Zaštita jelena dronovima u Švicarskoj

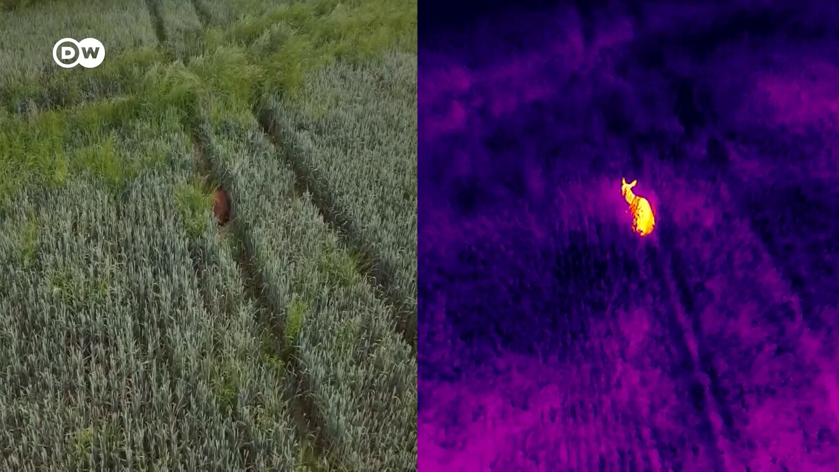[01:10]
a zatim ga ostavlja tamo dok odlazi u potragu za hranom.
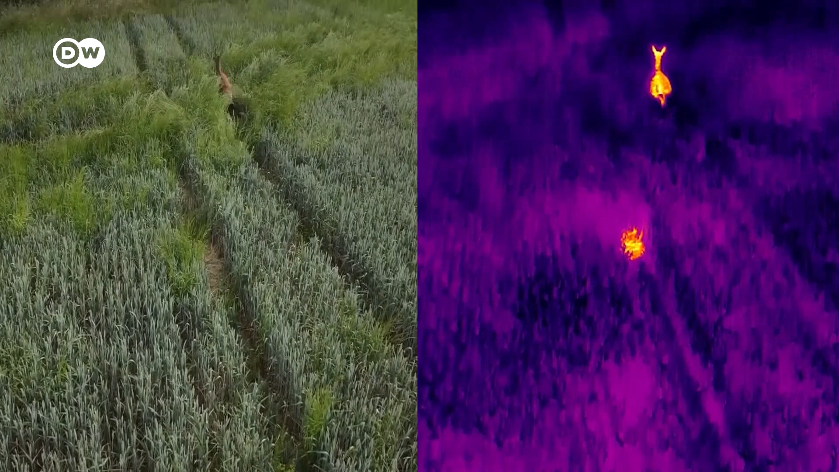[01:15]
Mladunčad ostaje potpuno nepomišna dok se ona ne vrati.
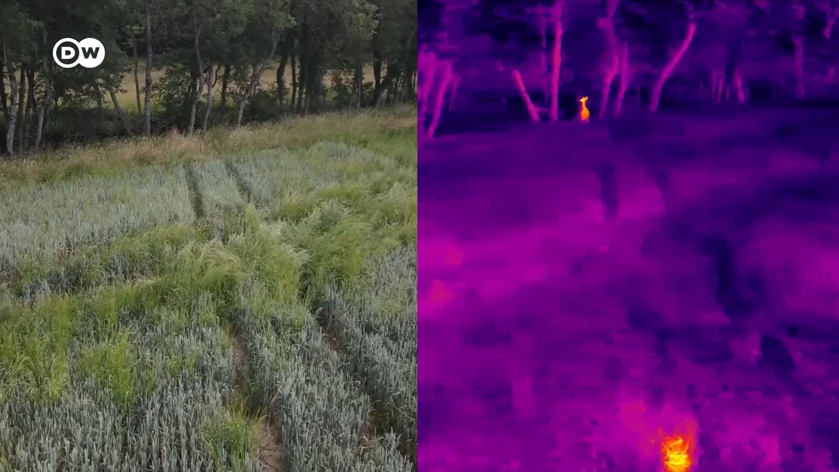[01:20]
Nemiću se čak ni kada se ogromni poljoprivred i strojevi približe,